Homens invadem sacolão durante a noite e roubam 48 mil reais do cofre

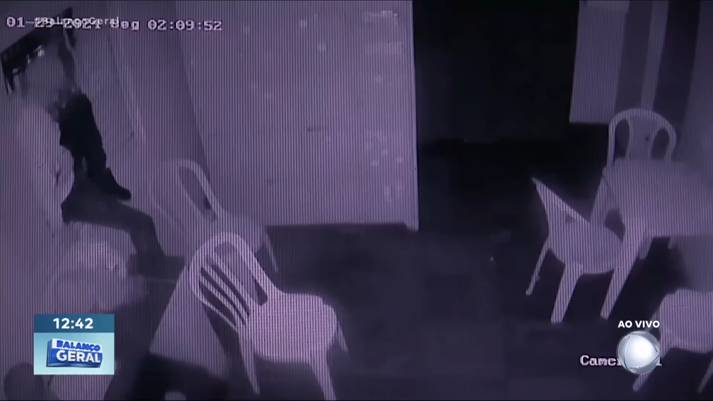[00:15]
eles desligam uma das câmeras e arrancam o cofre que estava chumbado na parede.
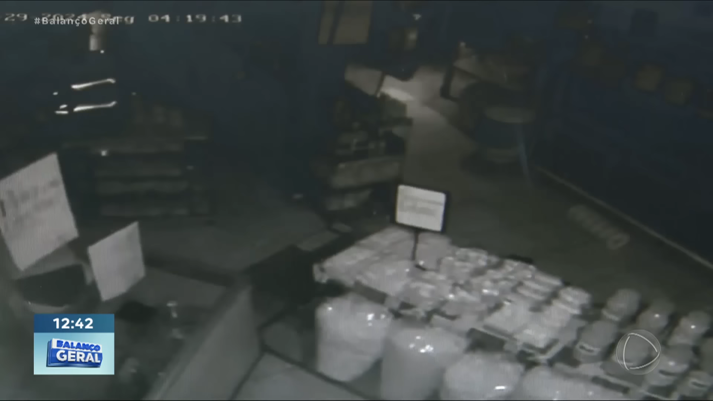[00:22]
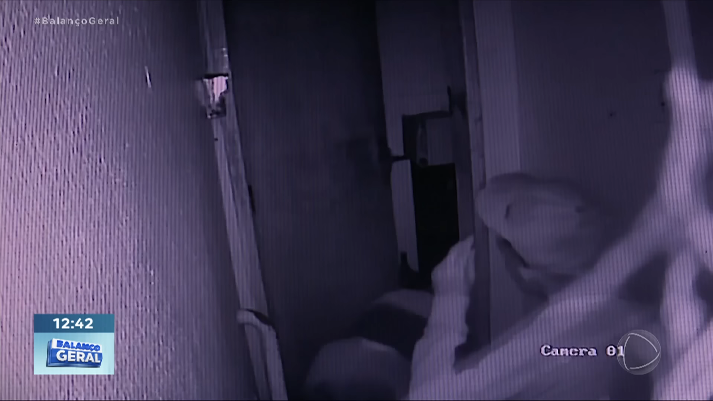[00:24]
Aqui, 350 quilos de puro aço,
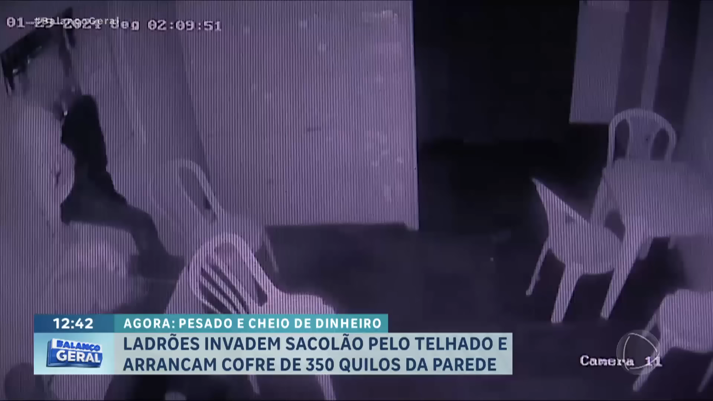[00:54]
em seguida eles pularam na laje e continuaram o plano. Os homens passaram pela janela da cozinha, que não tem grade, depois foram direto para o escritório.
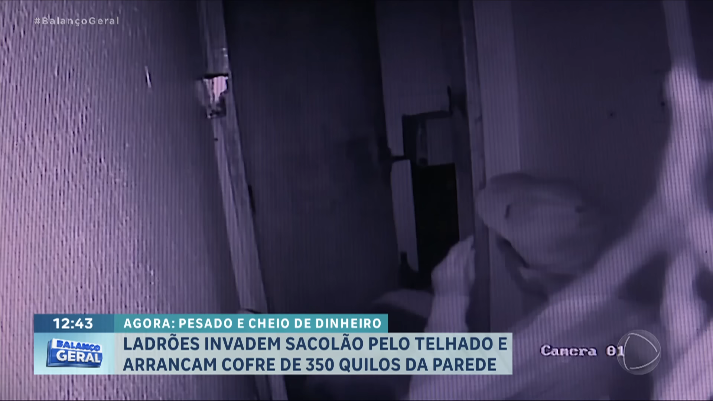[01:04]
Esta outra câmera flagrou parte da ação, no local onde estava o cofre. Os ladrões identificaram um sistema de monitoramento que grava as imagens. De repente, um dos criminosos vai em direção à câmera e quebra o equipamento. Na sequência, a gravação é interrompida.
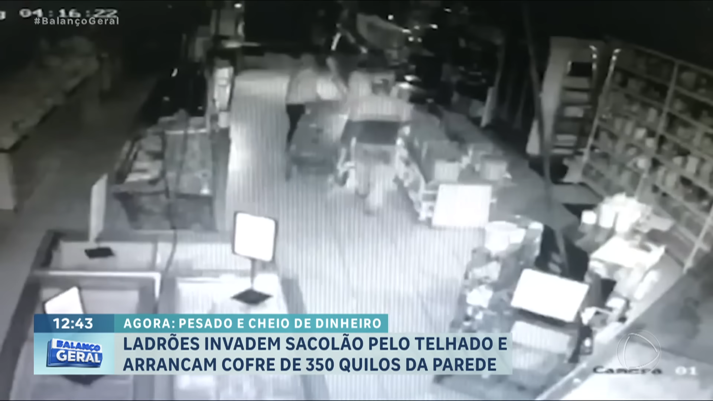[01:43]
Eles usam um carrinho do próprio sacolão para carregar o cofre e vão embora.